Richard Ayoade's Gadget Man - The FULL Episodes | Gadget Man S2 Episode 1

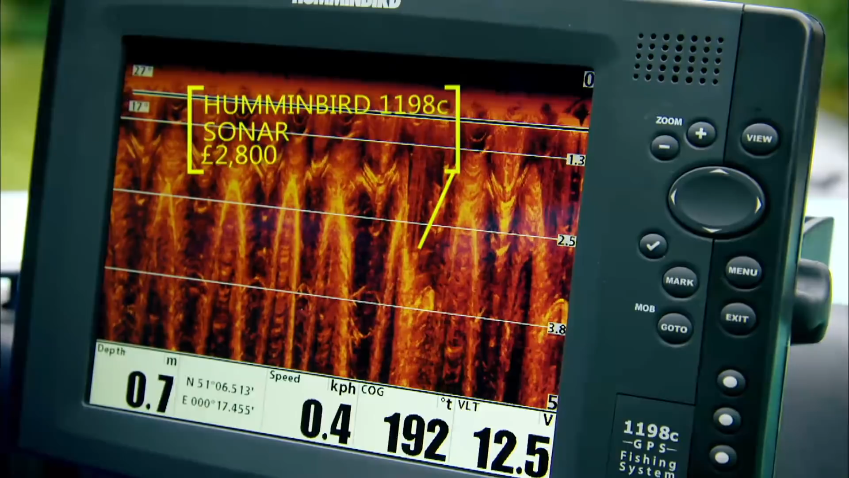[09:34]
On screen: depth 0.7 m, speed 0.4 km/h
This is the Humminbird sonar system, which claims to be the world's most advanced sonar system that I'm currently holding. Look.
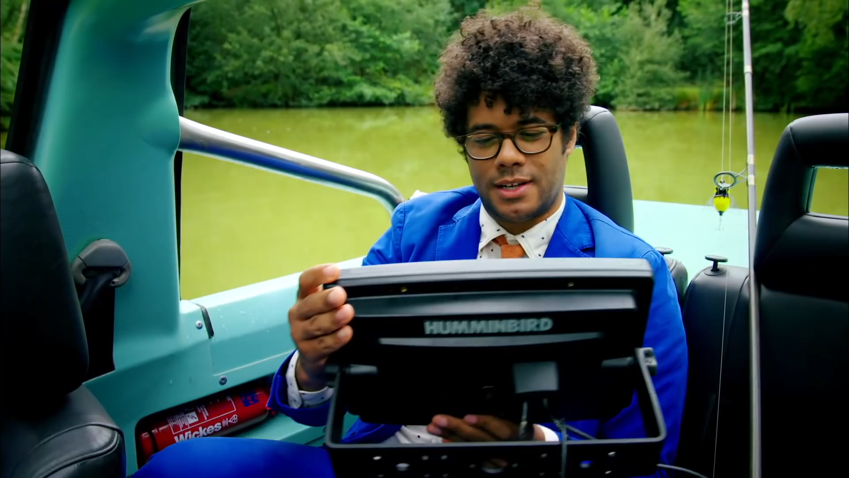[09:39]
Look at this. This is what's going on in the drink.
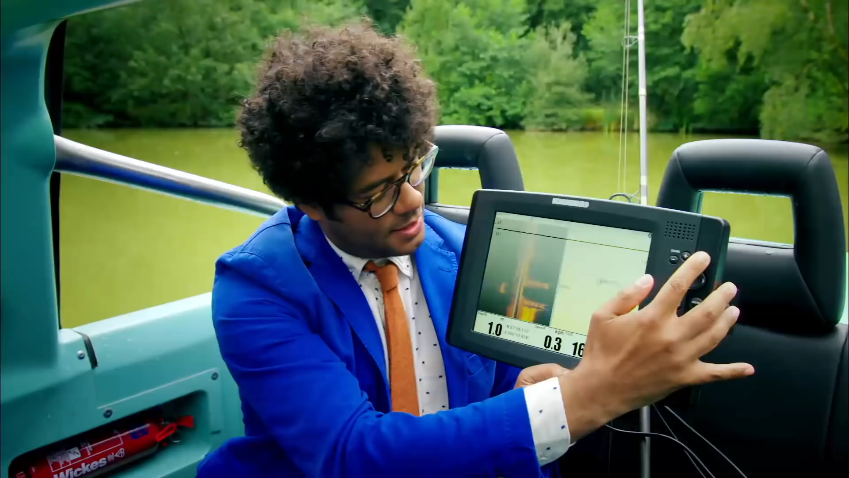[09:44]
Pretty much as expected. I was expecting that kind of orange waveform from just the look of it.
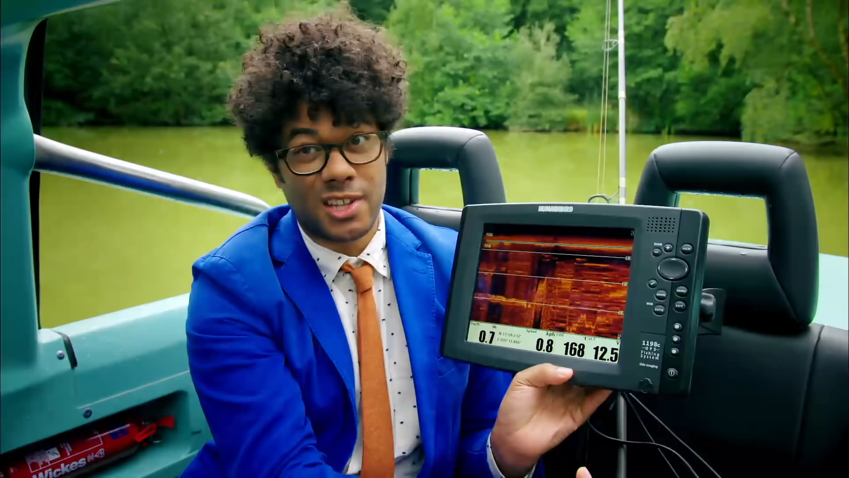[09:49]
With a range of 150 feet,